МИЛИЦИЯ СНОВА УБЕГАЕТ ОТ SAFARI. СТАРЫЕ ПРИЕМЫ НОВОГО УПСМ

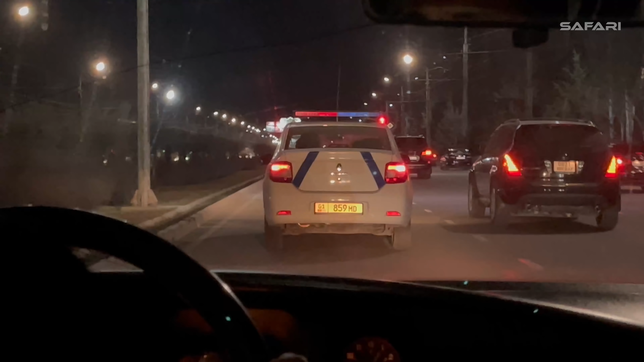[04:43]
Инспектор! 01-859-59-МД. Остановитесь, пожалуйста. Смотри, едут.
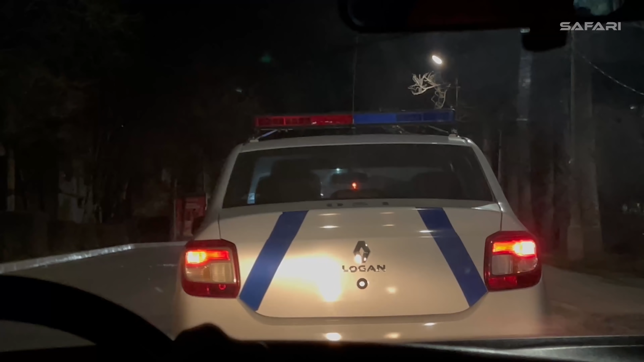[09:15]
что нужно сделать в этой обстановке, в этой ситуации, для того, чтобы они нас услышали, увидели или просто-напросто остановились? Уже сколько минут? 9. Вот, ребята, чувак кошку уже выгрузил в эту мусорку. Уже 9 минут мы гонимся за патрульной милицией, чтобы сделать заявление, просто заявление. То есть они нас не видят, просто игнорируют. То есть 102 звонишь, не берут трубку.
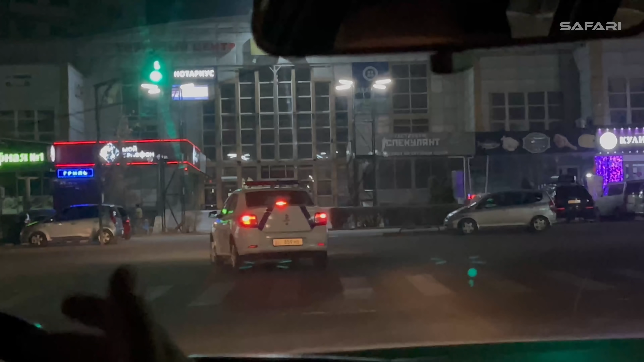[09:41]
Я знаю, что они сейчас. Они дождутся того, чтобы мы на красный остановились где-нибудь. Да, за ним. Светофор ловит. Да, да, да, светофор ловит. А потом стартануть и включить мигалки. И типа у нас вызов срочный и короче. Офигеть. А, они же тебе еще хуже делают, я не понимаю. на магистрали, скорее всего, выйдут прямо. С мигалкой, а мы не сможем поехать. Да.
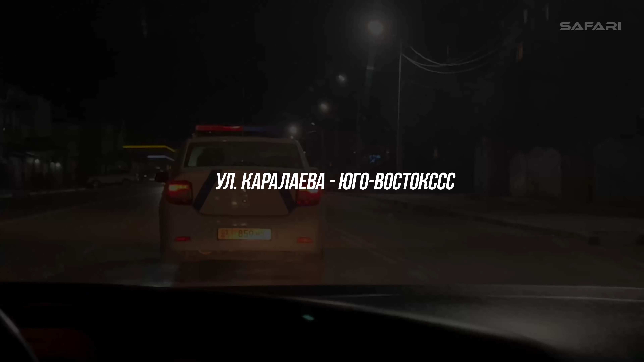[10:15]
Долго думали. Они без основания будут использовать мигалки, да? Ребят, сейчас они уйдут от нас. Ну, это 90%, да?